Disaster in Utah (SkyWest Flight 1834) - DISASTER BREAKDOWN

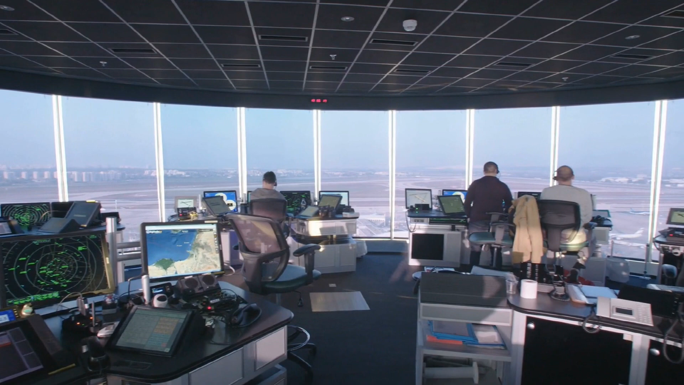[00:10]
The role of air traffic control in aviation in the modern day is essential.
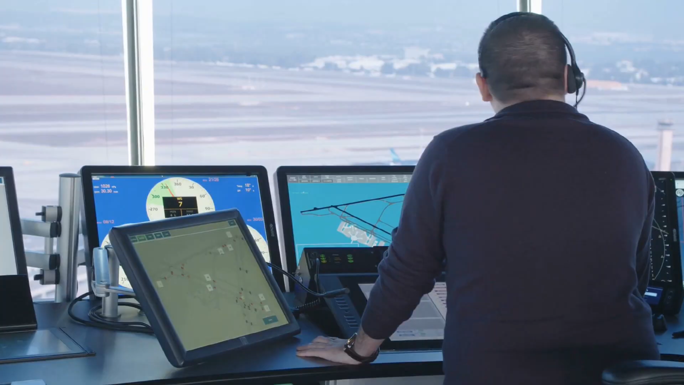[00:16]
Controllers, whether they are located at an airport or remotely, have a real time live bird's eye view of their airspace.